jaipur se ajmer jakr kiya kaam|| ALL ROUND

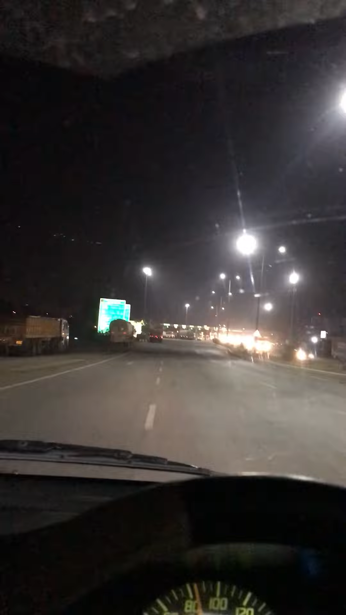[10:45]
یہ سامنے آگیا دوستو آج میر کا ٹول اور یہاں میں دس سے پندرہ
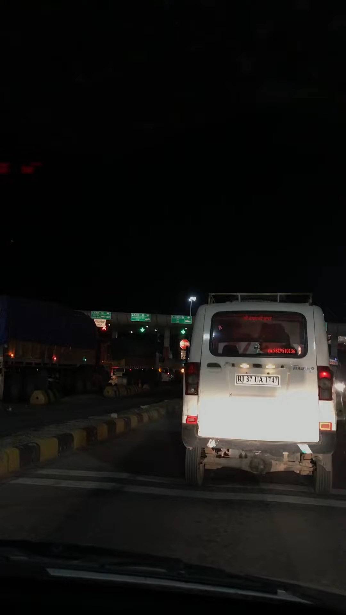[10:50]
میٹس بیٹ کرنا پڑا کیونکہ ہماری سامنے گاڑی تھی اس کا فاش ٹیک نہیں تھا تو اس میں میں کوئی ٹائم لگ گیا بہت زیادہ پندرہ منٹ اور دوستو اگر ہم جیپور سے اج میر جائیں گے تو تین ٹول آتے بگرو کیسنگر اور اج میر والا
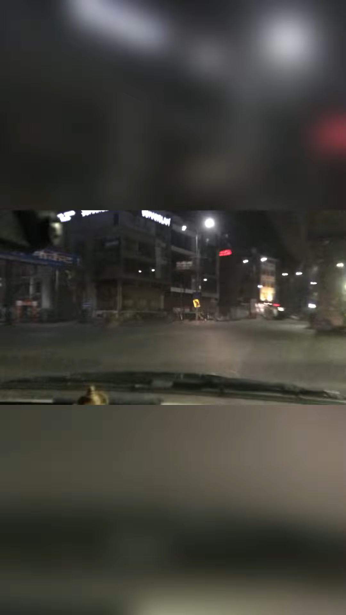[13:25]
اور اور ابھی میرے کو کم سے کم پندرہ سے بیس میٹھ کر جانے میں لگیں گے دوستو رات کے ایک بج رہے ہیں ایک بج کے اٹھارہ منٹ ہو گئی دیکھ سکتے ہو آپ موبائل پہ ایک بج کے اٹھارہ
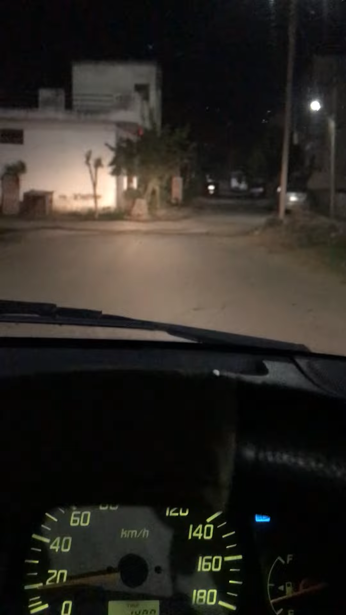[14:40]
دوستو سامنے میرا گھر آ گیا ہم گھر پہ پہنچ گئے بلکل سیف سکسیس فول جو ہمارا ٹارگیٹ تھا ہم ہی